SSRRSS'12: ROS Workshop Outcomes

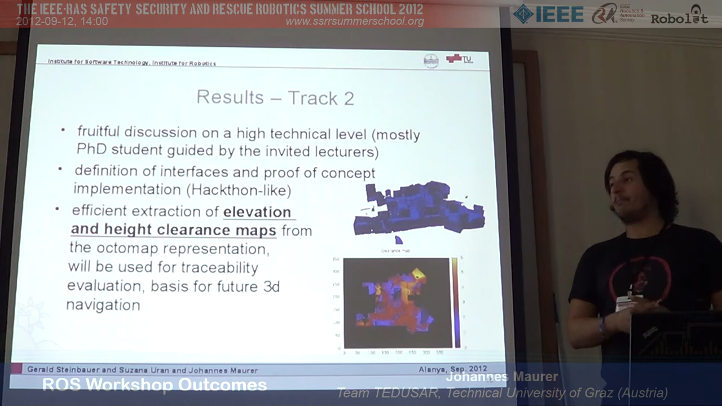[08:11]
And we got some results in elevation and high clearance mapping. So all groups worked on the octomap representation of the environment.